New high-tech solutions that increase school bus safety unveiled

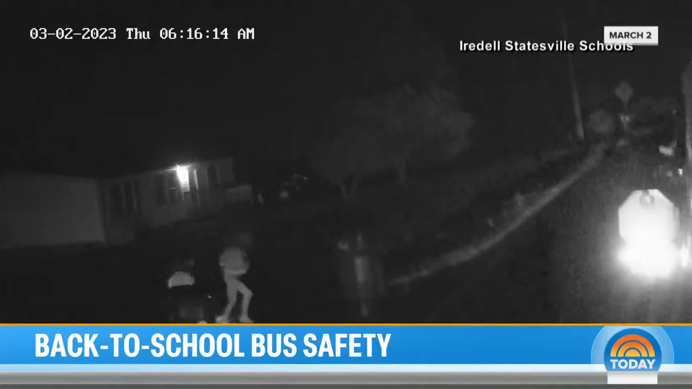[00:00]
This is video from a school bus in North Carolina.